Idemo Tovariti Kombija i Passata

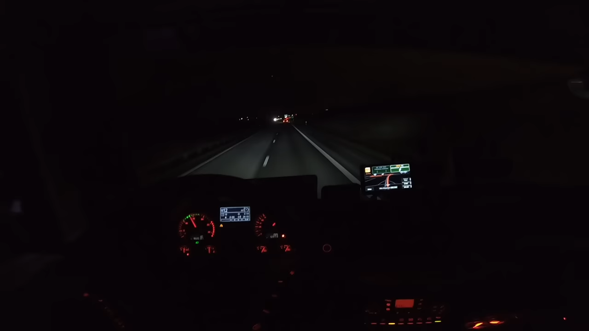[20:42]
E, približavamo se vamo Malmu i mjestu utovara. Evo, na navigaciji možete vidjeti da smo blizu 3,8 km. Idemo da pokupimo to auto. Večeras nam je brod 20 do 11. Super, sve kako smo isplanirali, tako je i ukombinovano. Samo eto ekipa moja što onaj... Nisam planirao da ću se volko zadržati, ali šta je tu je.